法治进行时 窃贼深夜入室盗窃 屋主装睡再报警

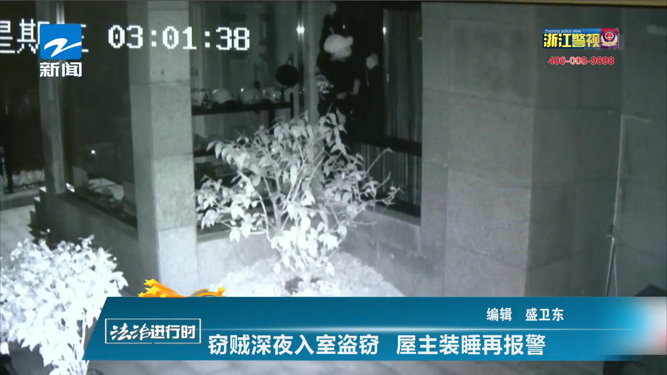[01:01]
民警搜寻公共视频发现当晚这个小偷翻窗入室连偷了好几家而且一路刻意避开道路公共摄像头有较强的反侦察经验他